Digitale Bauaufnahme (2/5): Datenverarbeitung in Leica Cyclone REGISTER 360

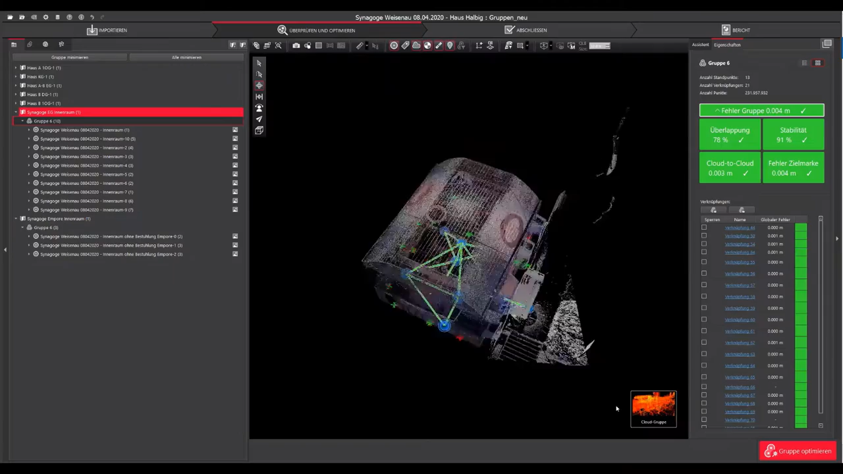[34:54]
eben nochmal zur Kontrolle die gesamte Gruppe anzeigen lassen und sieht jetzt hier, dass hier die Synagoge dargestellt wird.
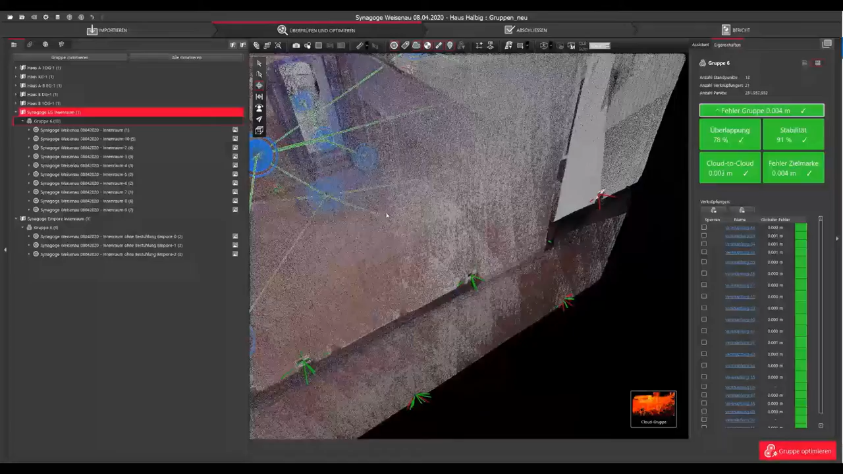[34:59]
Und jetzt in diesem Fall eben auch mit der Empore,
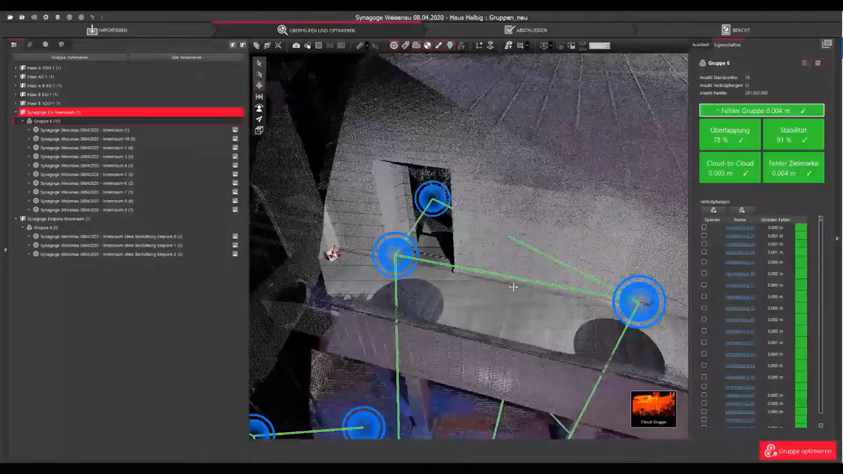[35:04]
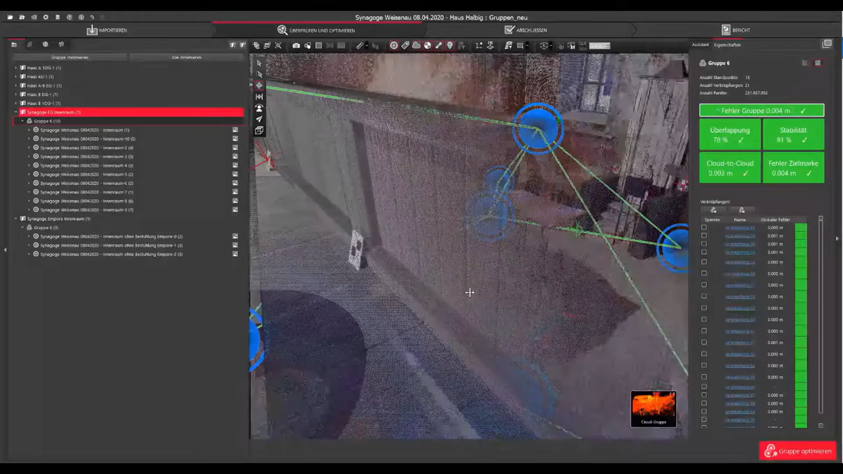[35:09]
aber trotzdem zur besseren Übersichtlichkeit das Ganze auf den Ansichtskarten noch getrennt ist.
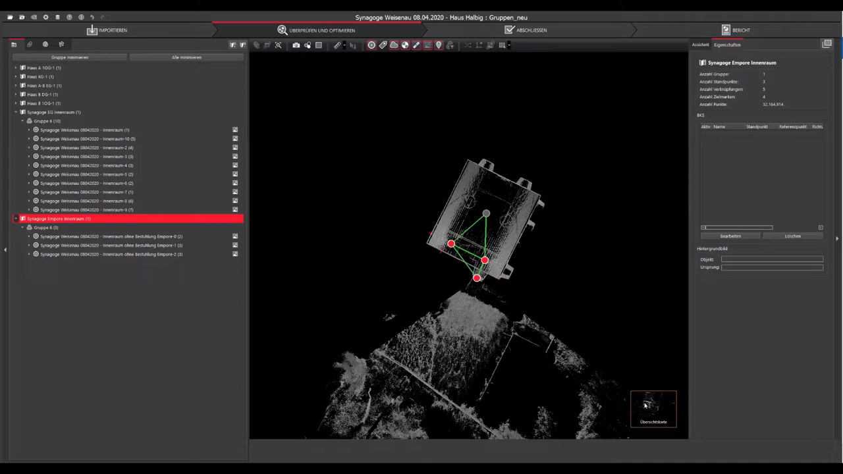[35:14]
Nachdem in dem Projekt mit den Messungen vom 8.4.2020 alle Verknüpfungen zwischen den Gruppen und Übersichtskarten angelegt sind, liegen zwei Gruppen in dem Projekt vor,
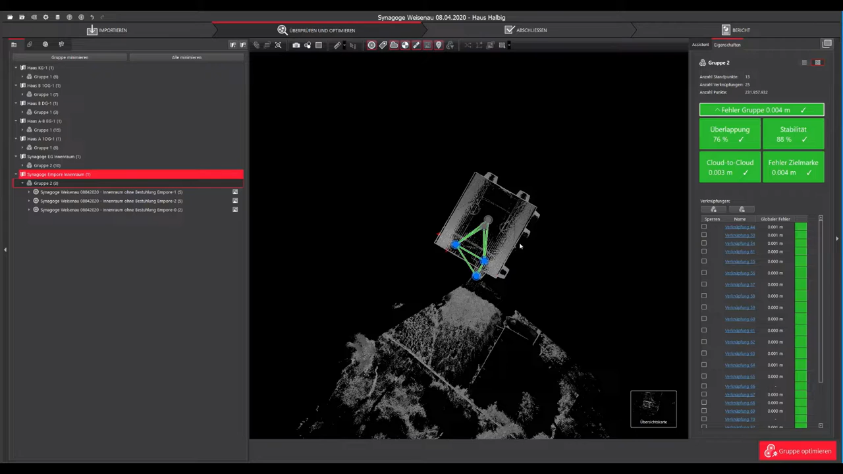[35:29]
weil es noch keine Verbindung zwischen der Synagoge hier zu sehen und dem Habeckschen Haus hier auf den anderen
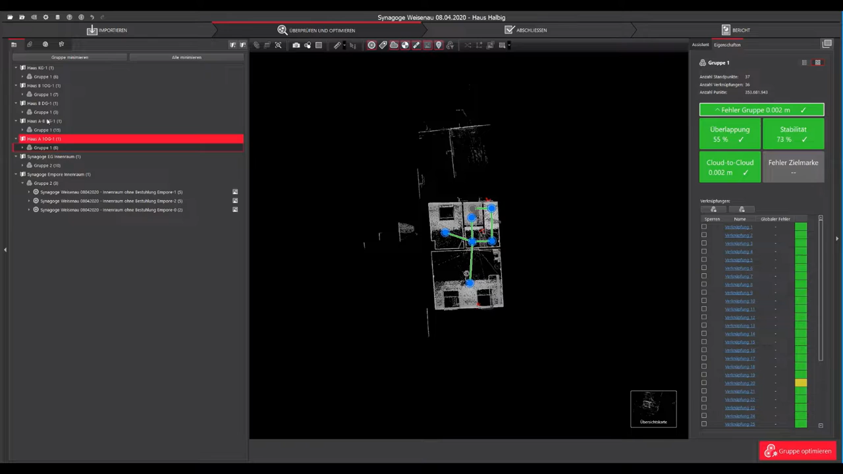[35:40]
Übersichtskarten mit der Gruppe 1 zu sehen gibt. Und auch hilfreich zu wissen ist, wenn man so eine Übersichtskarte anwählt und die Gruppe,
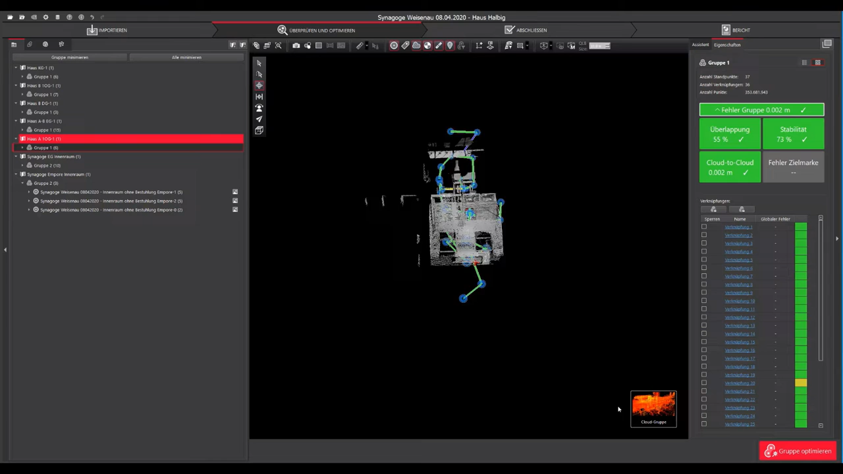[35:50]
kann man hier Cloud-Gruppe ja in die Cloud-Übersicht schalten, kann dort alles sehen.
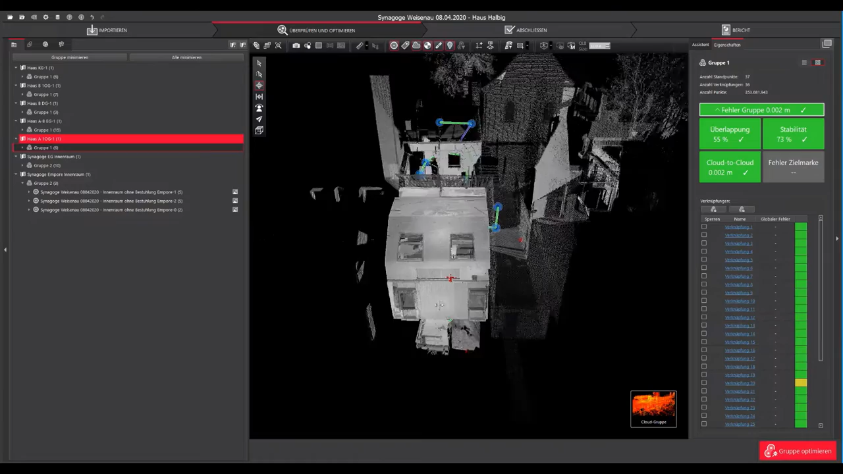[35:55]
Und wenn dort die gesamte Gruppe angezeigt wird,
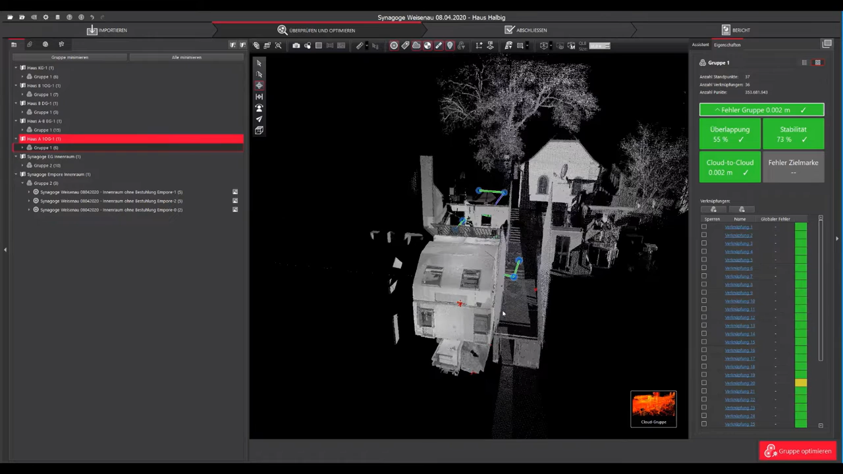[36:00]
wie in diesem Fall, aber nur die Punktfolge der Übersichtskarte sehen will,
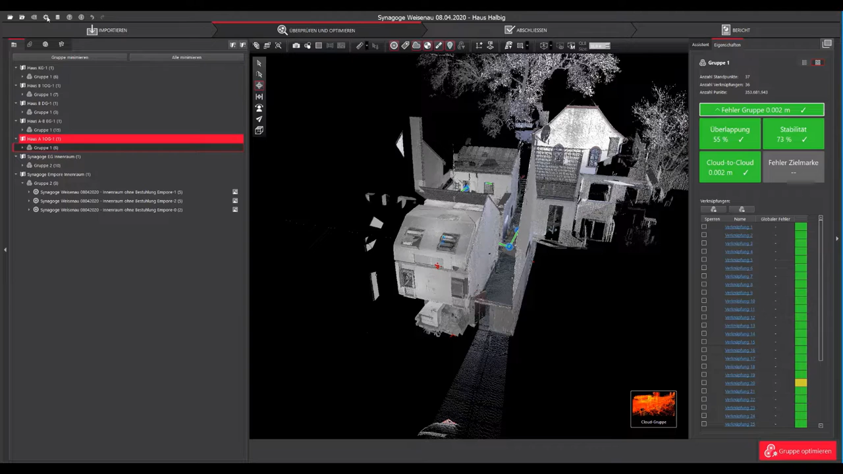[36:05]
kann man mit Einstellungen und dann in der Gruppenansicht einen Standpunkt aus der Übersichtskarte anzeigen,
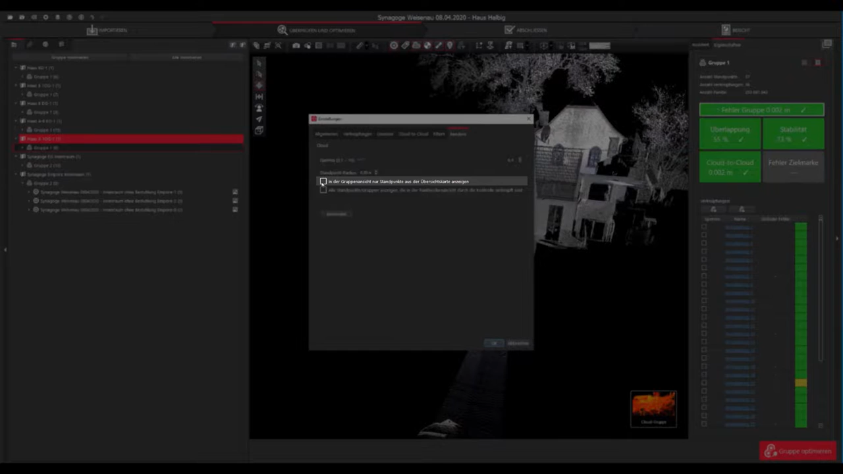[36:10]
das Ganze noch etwas ausdünnen.
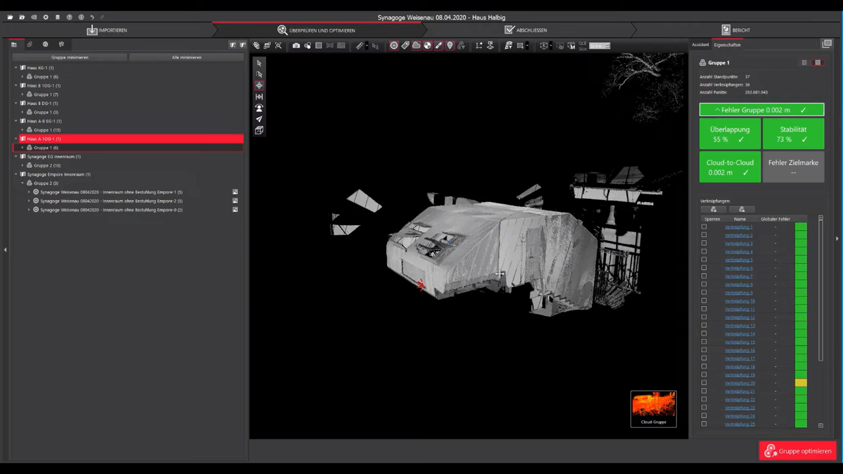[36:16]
Dann werden nur die Standpunkte angezeigt, die eben auch auf der Übersichtskarte geschoben sind.
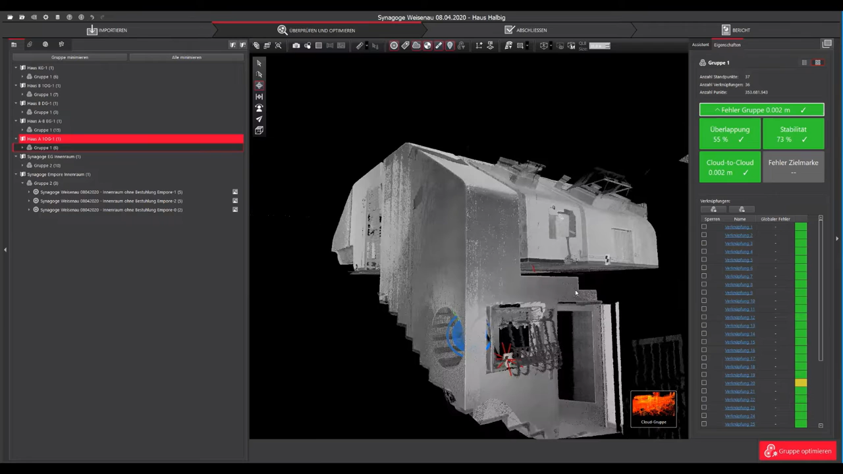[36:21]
So kann man sich eben dann vielleicht etwas besser orientieren,
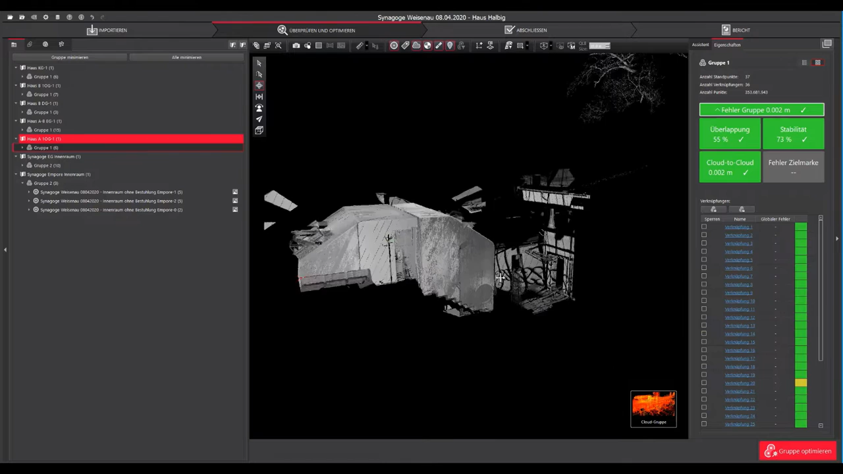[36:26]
aber kann auch beliebig sich die ganze Gruppe anzeigen lassen, wenn man einen Gesamteindruck davon erhalten will.